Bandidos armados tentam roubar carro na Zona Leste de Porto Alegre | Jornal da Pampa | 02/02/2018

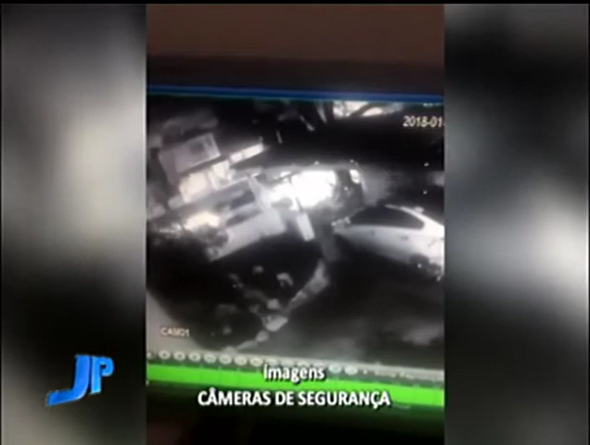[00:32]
Com o pisca-alerta ligado, o motorista aguardava um passageiro. Na sequência, um outro veículo passa pela rua e para mais à frente.
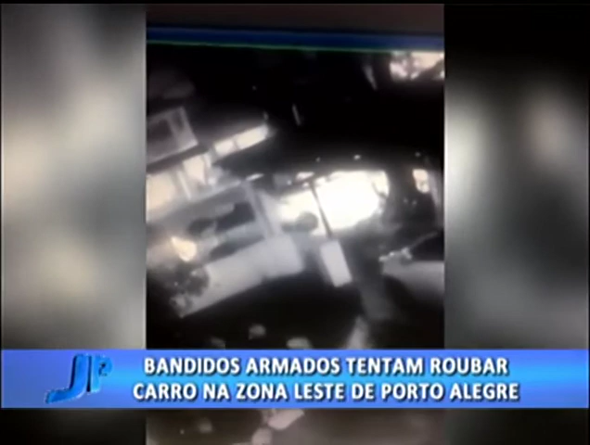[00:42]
Dois homens armados descem e partem para cima do carro da vítima. Em uma tentativa desesperada, o condutor engata a marcha ré e tenta fugir.
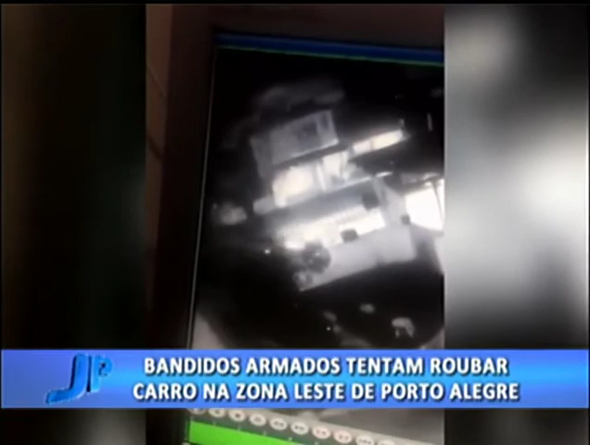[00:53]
Depois, ele segue em frente e deixa os criminosos para trás. Conforme a Brigada Militar, a reação da vítima não é a mais indicada durante um assalto.